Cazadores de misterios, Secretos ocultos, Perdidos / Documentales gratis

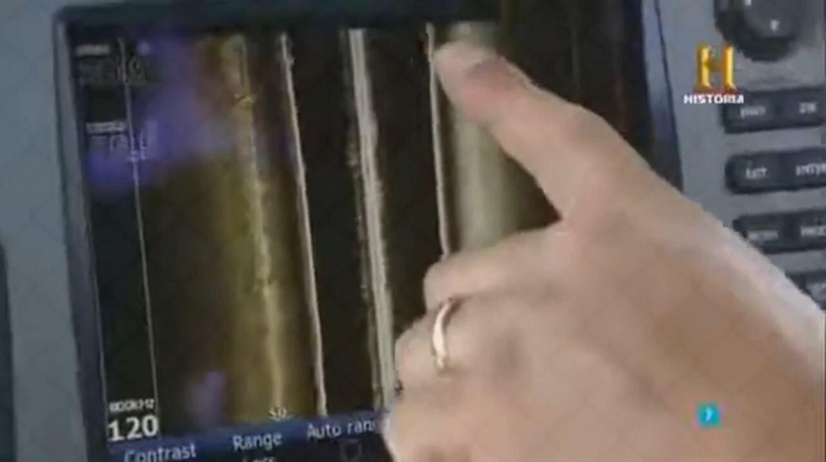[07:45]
¿Ves lo que tenemos aquí? Ahí abajo hay algo. Se nota que es algo muy grande.
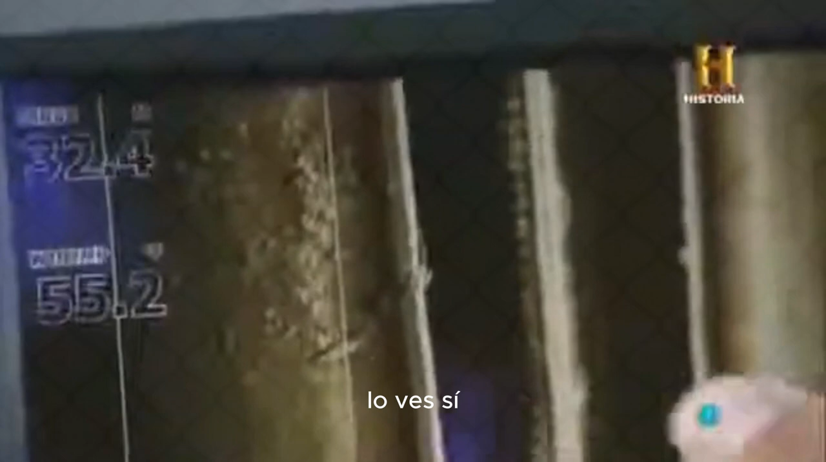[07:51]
¿Lo ves? Sí. Descubriremos de qué se trata.